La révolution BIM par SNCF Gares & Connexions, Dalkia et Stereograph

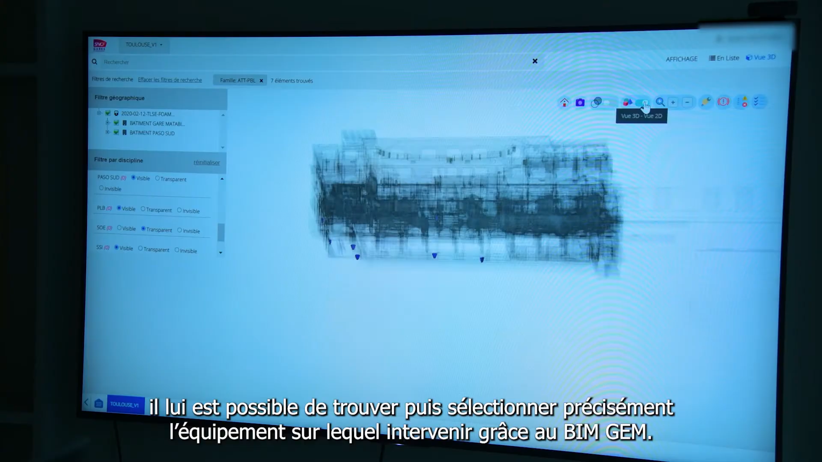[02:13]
il lui est possible de trouver, puis sélectionner précisément l'équipement sur lequel intervenir grâce au BIMGEM.